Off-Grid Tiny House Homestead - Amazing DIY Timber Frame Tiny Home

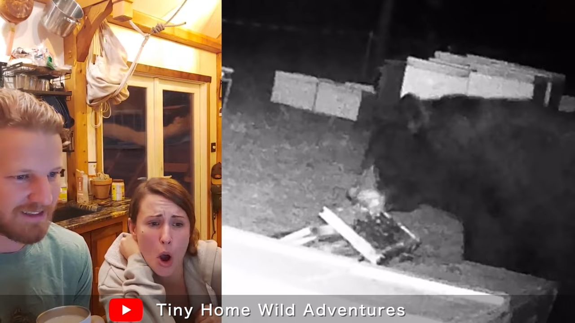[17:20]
Oh, that is scary. I don't like that. It's got some canines. Um, this is where we like to do our work. I can put my monitor here. I got my computer here.